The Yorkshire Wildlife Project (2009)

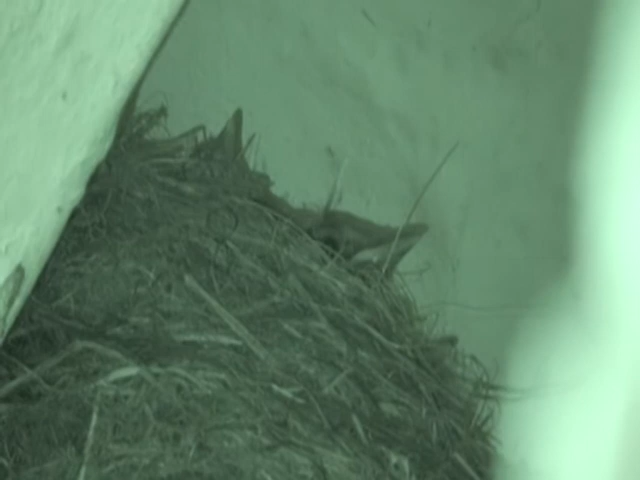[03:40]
It is a common sight in rural areas of Yorkshire to find birds nesting. Here the birds await their mother's return in order to eat.